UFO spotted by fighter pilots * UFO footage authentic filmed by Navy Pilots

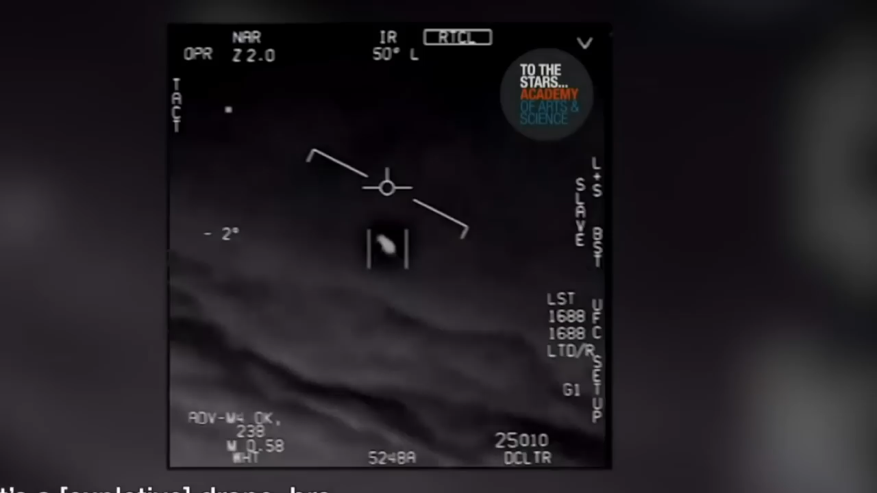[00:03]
There's a whole fleet of them. Look on the ASA. Oh my gosh. They're all going against the wind.
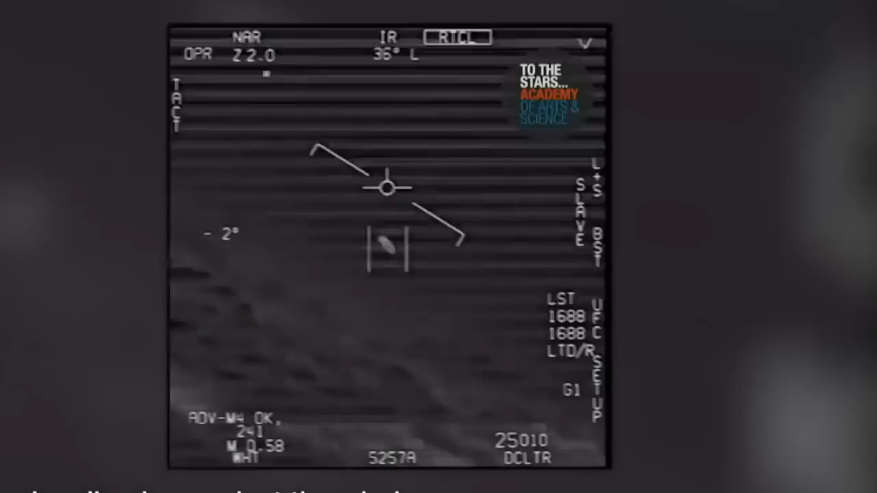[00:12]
The wind's 120 knots to the west. The whole thing, dude.
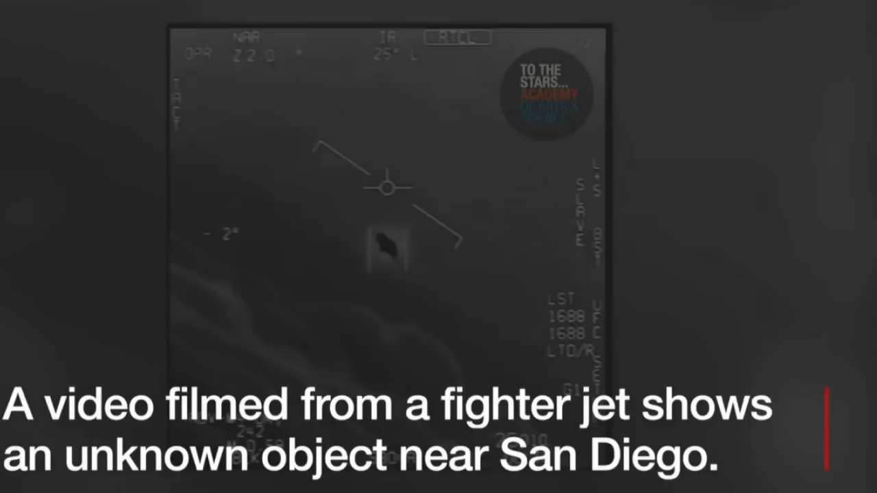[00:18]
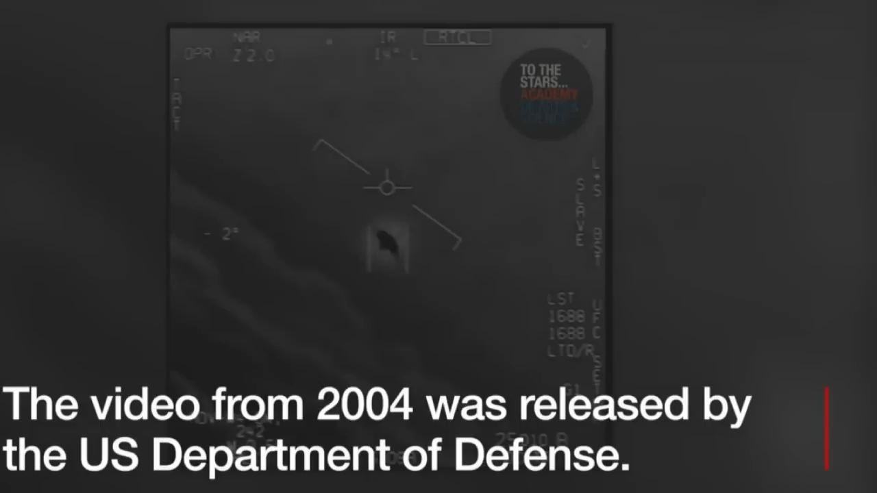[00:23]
That's not our LNS though, is it?
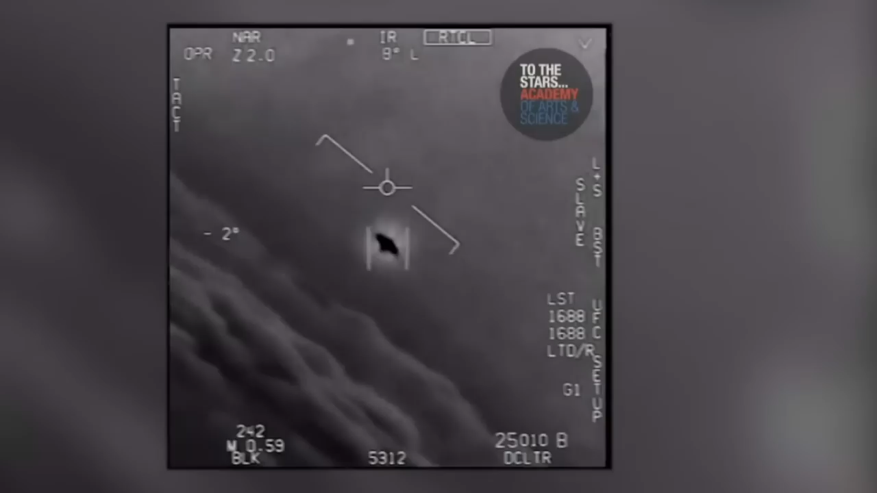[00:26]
It's not. That is an LNS, dude. Well, if there's like... Look at that thing! It's rotating.